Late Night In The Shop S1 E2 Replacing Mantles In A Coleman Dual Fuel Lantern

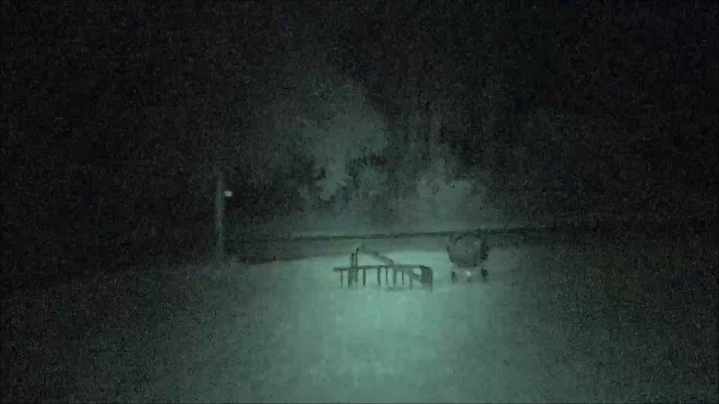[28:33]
See, that's clear across the street. I'll kick off a night vision just so you can see the difference.
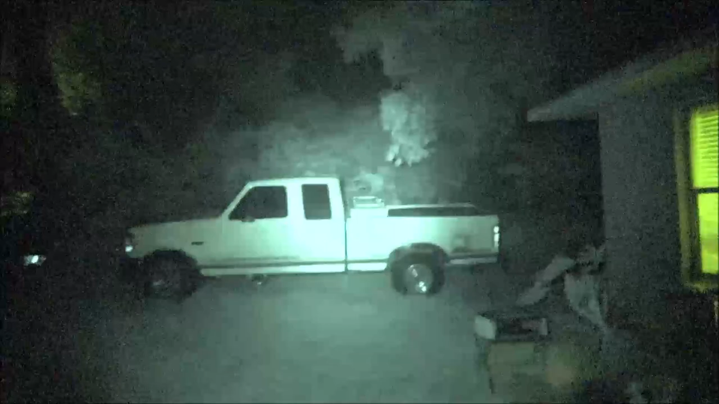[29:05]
There's the Ford. Wow. Yeah, this spotlight really works. This is really good for outside, for if we are,